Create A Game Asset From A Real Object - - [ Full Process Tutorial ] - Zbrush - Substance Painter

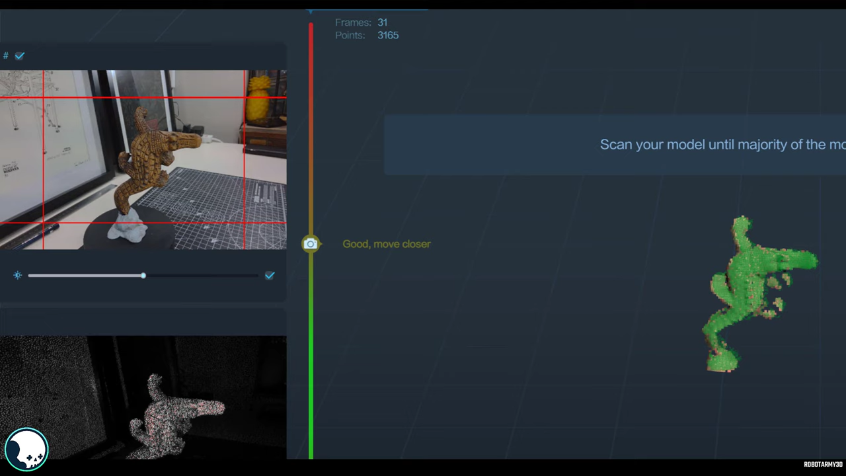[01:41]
This is the tricky part because I don't want it to take to my finger as I try to press the turntable button. Okay that was picking it up pretty well.
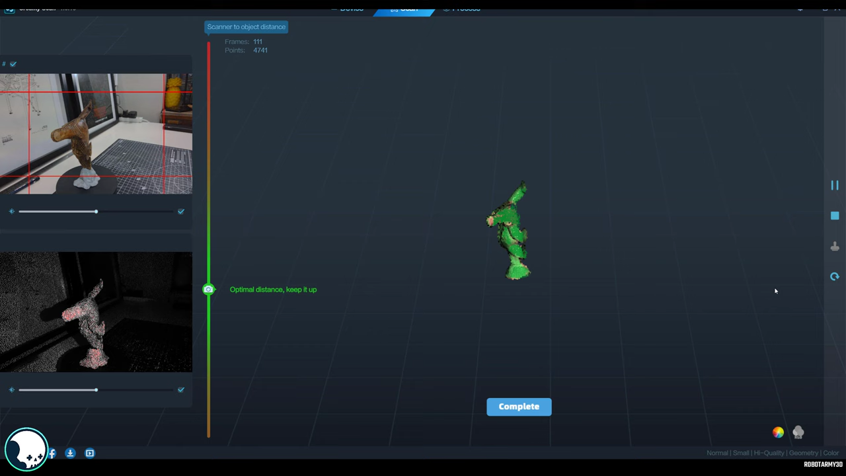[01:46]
Now this is the tricky bit to try and get around them hands. Will it?
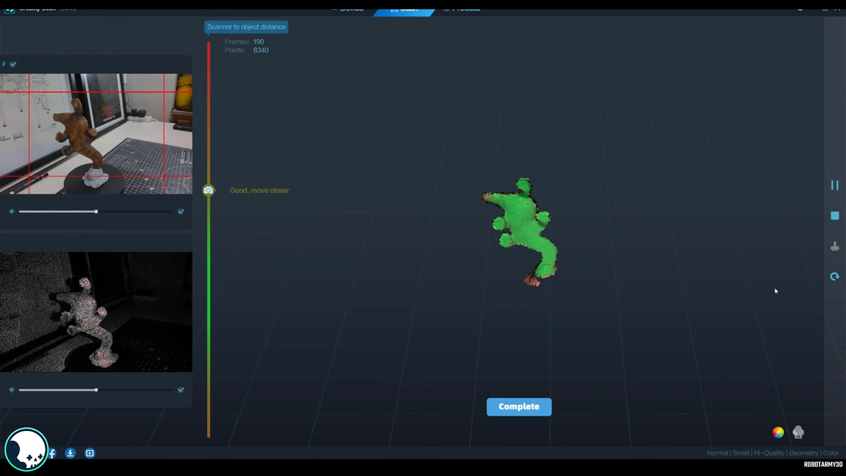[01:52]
Yeah it's done it. I'm really quite pleased with that.
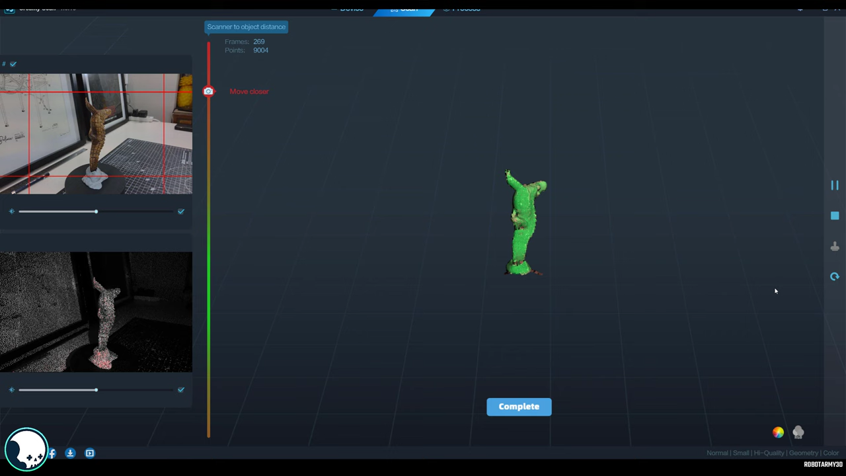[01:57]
It is a very tricky process and sometimes you need to to try out three or four different techniques before you get the scan that you want.
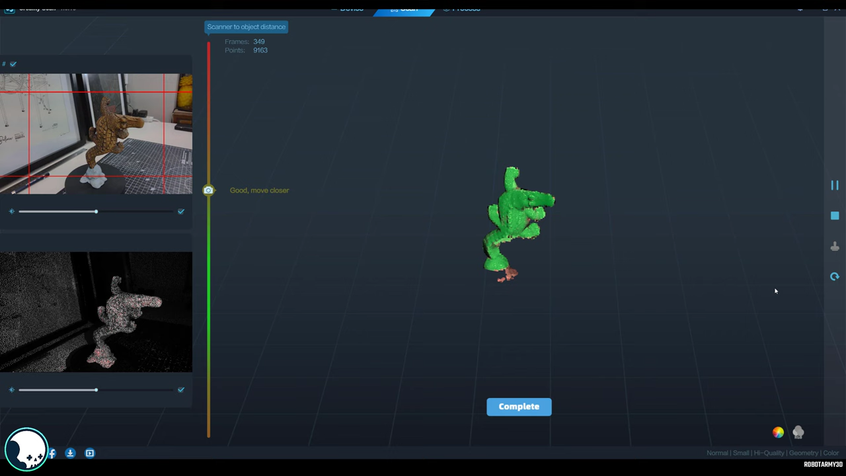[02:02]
Now it's obviously not picking up the top side of his cheek here very well so I'm going to lift the
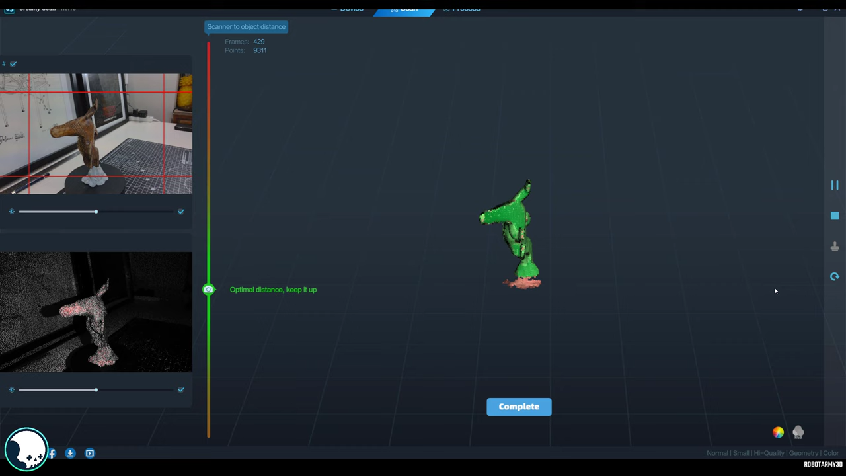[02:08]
scan ferret up to try and get the little bits that I've missed.
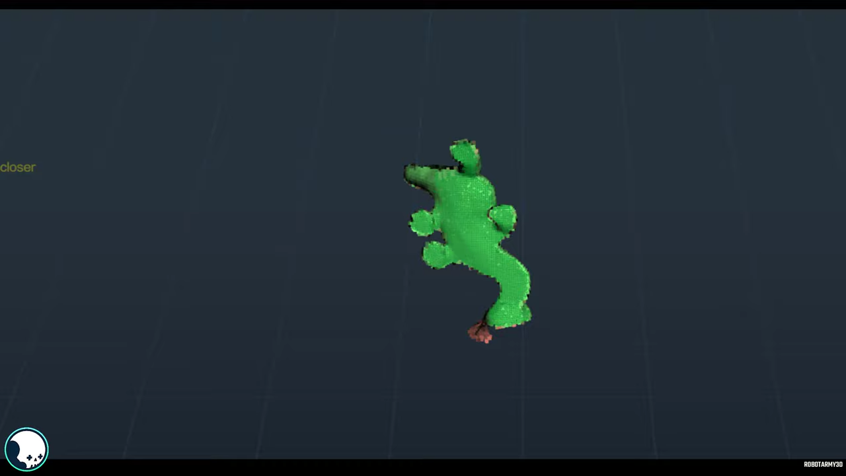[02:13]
But what I'm going to do is wait for it to spin around a few times and make sure that's nice and bright green so it's got a really good
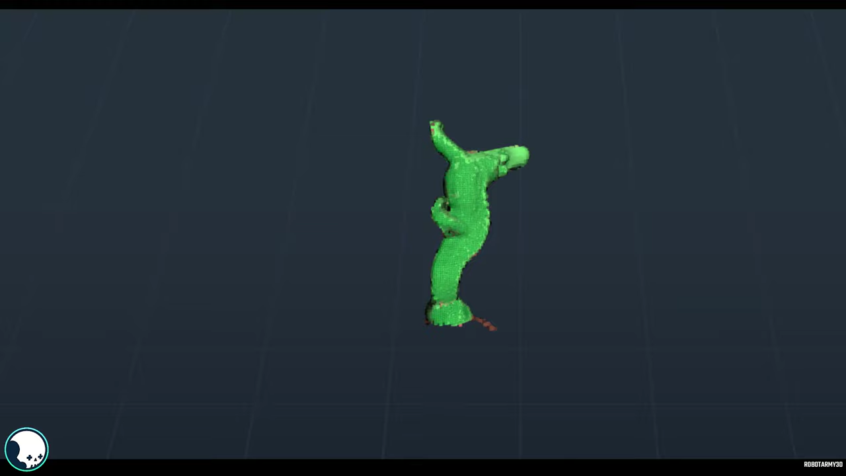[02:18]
idea of the shape of this and then we'll try and catch a little bit that we that we missed at the top there.
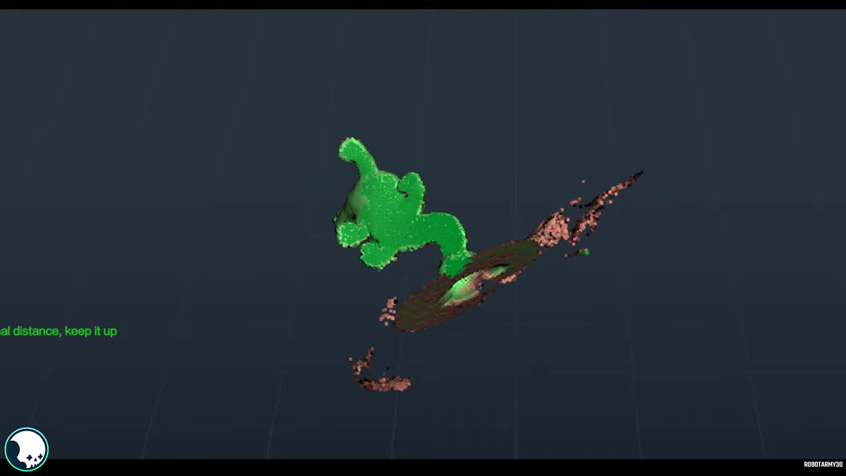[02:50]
You know you can see that there's there's all sorts of bits of random geometry that are caused by my hand being suddenly in shot but we can clean that up later as long as it's not intersecting the actual model that should be fine.
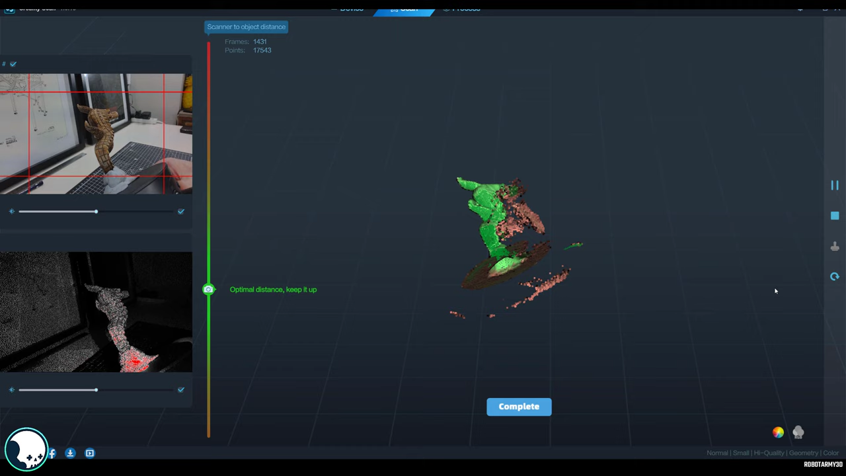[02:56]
Sometimes this is just kind of how it goes unless you've got some sort of way of
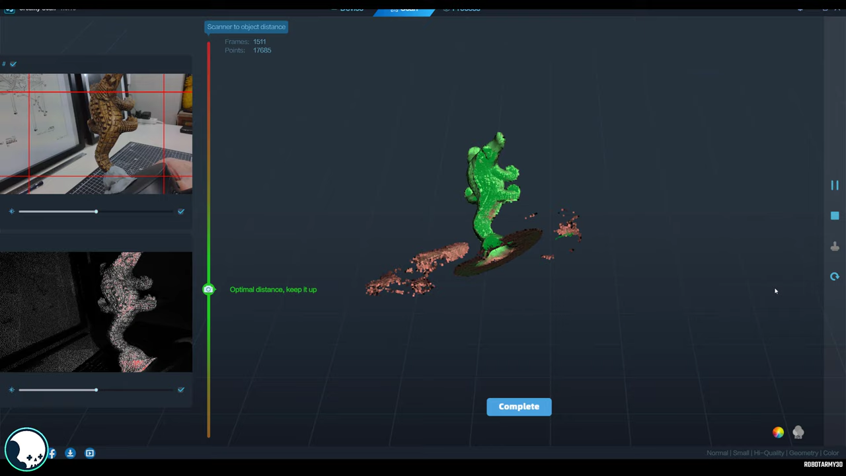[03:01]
positioning the entire setup automatically you're going to have to stick your hand in there at some point.
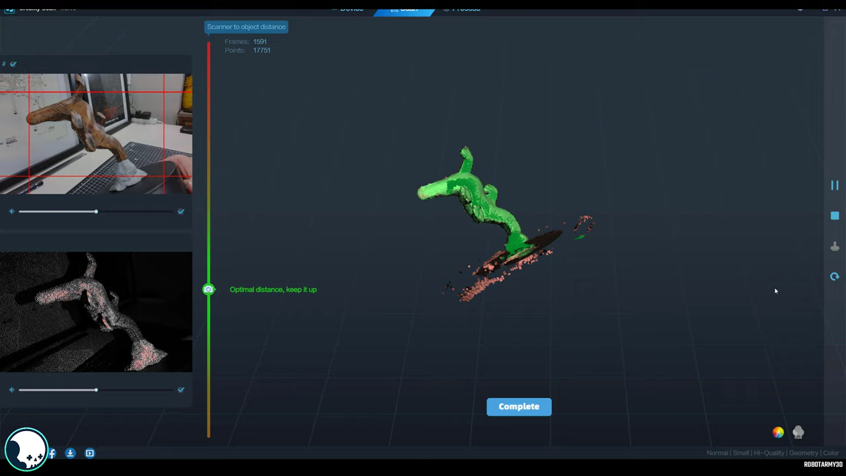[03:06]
Okay and then to get the top bit I'm just going to lift the scan up once it pops around.
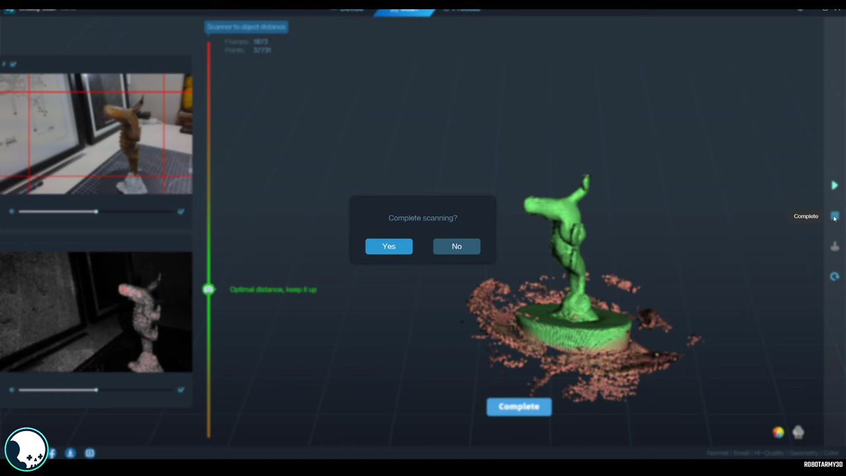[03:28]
Okay I think we have a decent scan there so let's check that out so if we hit complete we want to complete scanning and
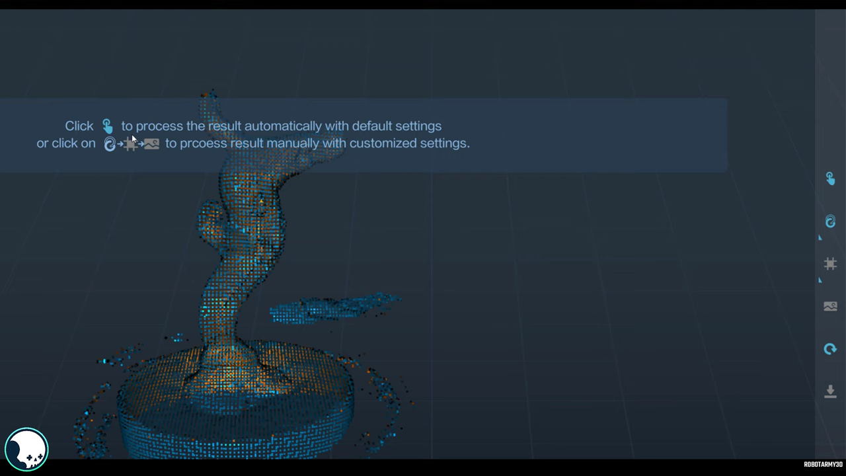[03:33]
then let's go to manual so if you hover over this here we can switch it to manual and then while it's still open we can turn this resolution right down to point two then we can hit optimize.
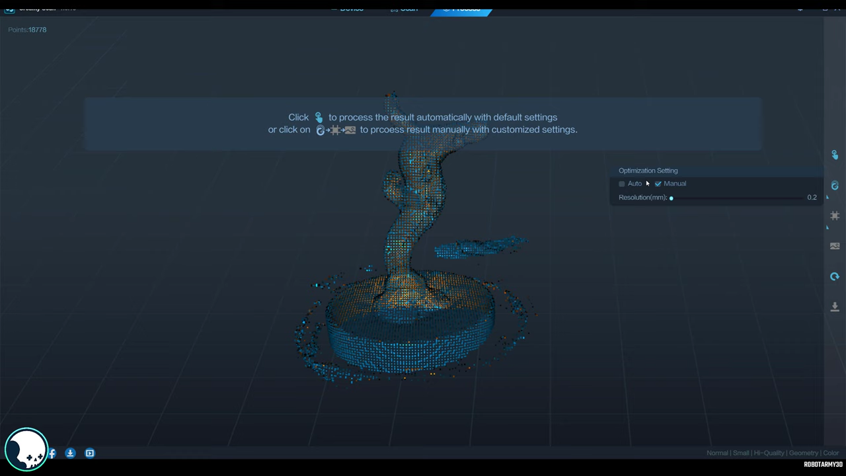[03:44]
Now this is a very small item so I'm not expecting
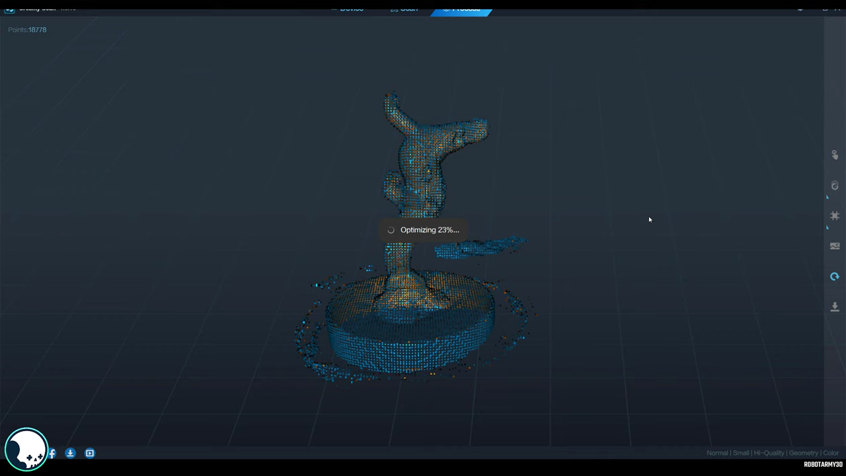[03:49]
it to be extreme fine detail but we'll see what we get.
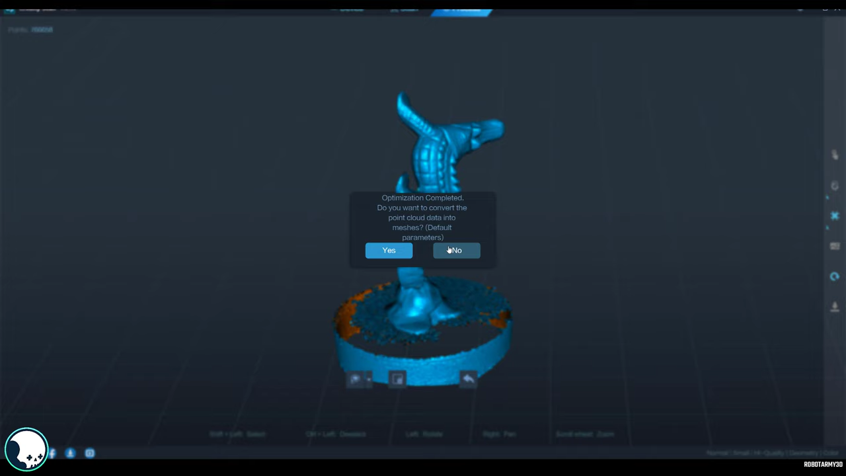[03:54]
Okay so we don't want to convert the point cloud yet we want to have a little look at it and clean it up a bit so we'll hit no and
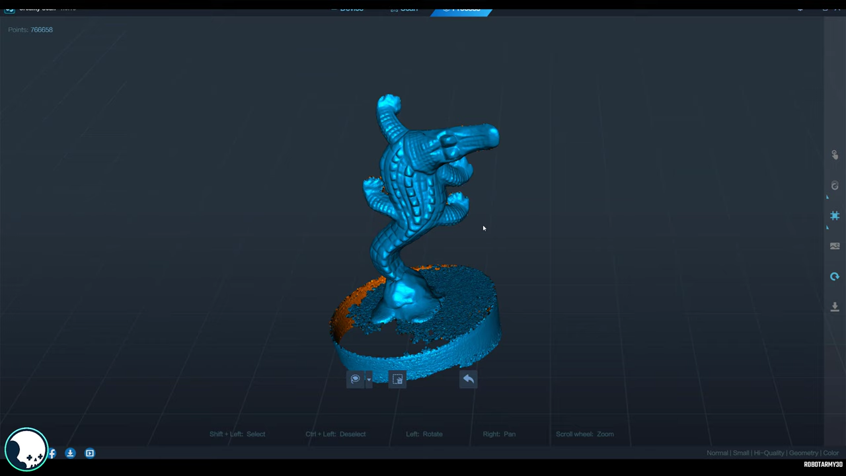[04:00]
we can see it's gotten some fantastic detail on the on the surface of this
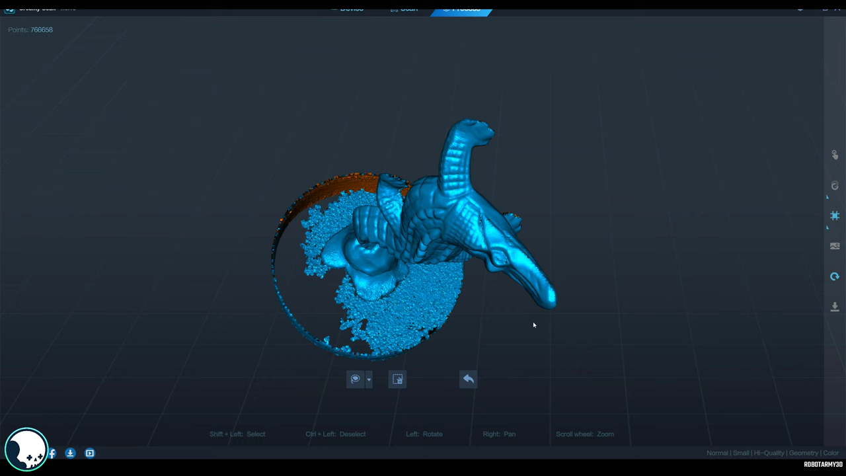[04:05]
there is some edging here where it gets quite thin and it's gone a little bit messy
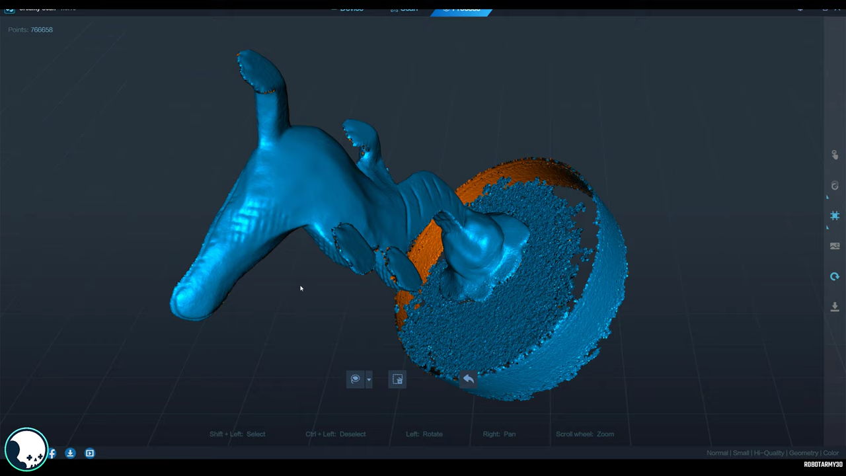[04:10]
but nothing that will should show up in the final mesh could do with cleaning his toes up a bit here we'll leave that for the mesh though.
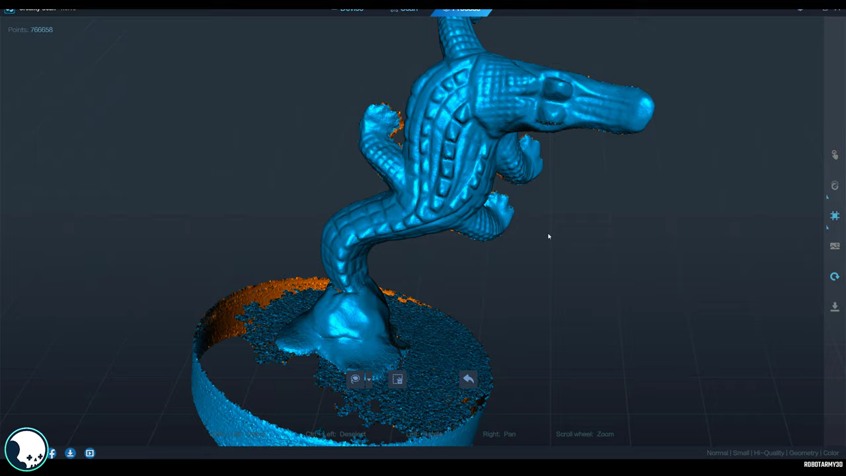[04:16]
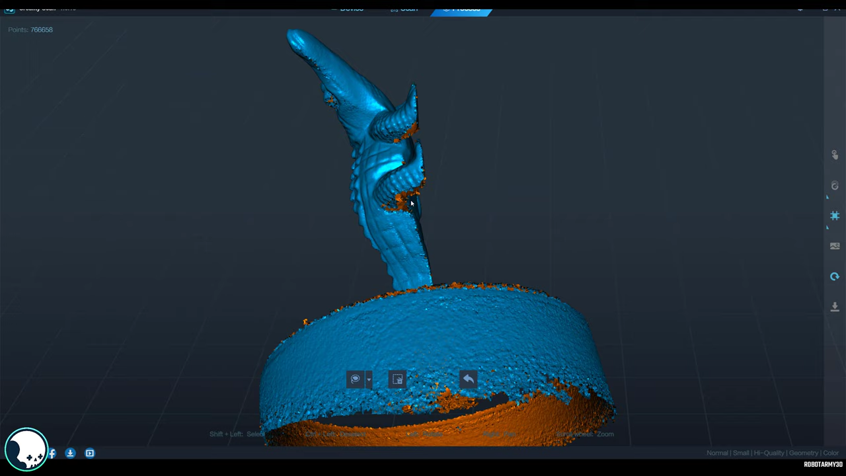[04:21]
There's a hole here where we just couldn't quite get underneath but I think that should be okay so let's chop off the bottom bit that we